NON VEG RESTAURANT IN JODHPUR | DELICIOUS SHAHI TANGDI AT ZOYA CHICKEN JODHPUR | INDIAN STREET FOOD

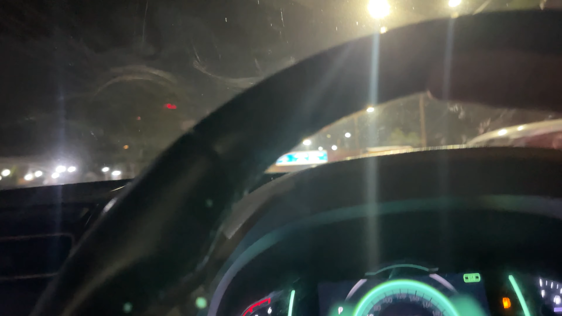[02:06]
चलिए ये देखिए, हम लोग शादाब गांव से तो निकल गए थे, आपको बताइए। अब हम लोग जा रहे हैं सुरसागर का जो चौराहा है, जो रॉयल्टी चौराहा है,
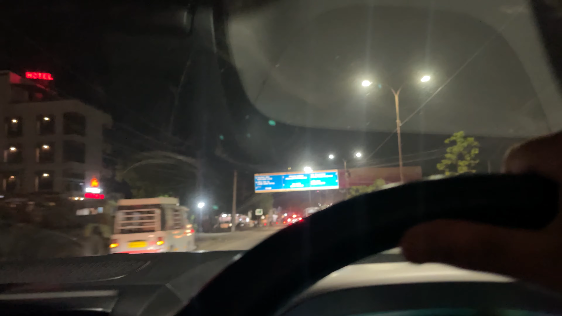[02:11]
उससे पहले कबीर नगर चौराहा था, यहाँ से भी अपने को सीधा जाना है।
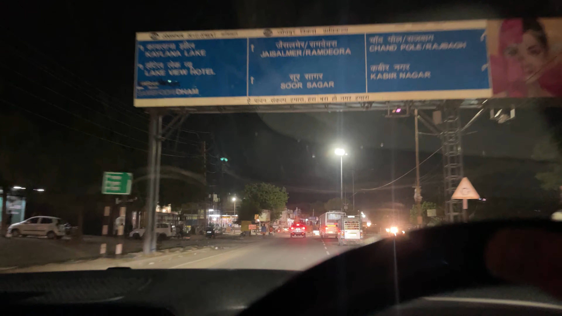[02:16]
इसके बाद जो चौराहे का वो या उसके उसकी भी आगे अच्छा वहाँ भी देखो।
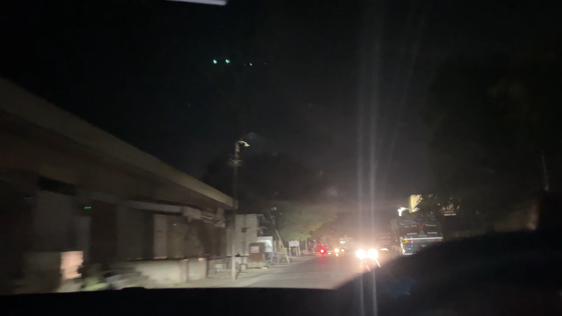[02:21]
अब ये कबीर नगर चौराहे के बाद में जो बड़ा जो चौराहा आएगा ना, वो रॉयल्टी नाका है और वहाँ भी इनकी शॉप है। क्या नाम से भाई? जोया चिकन।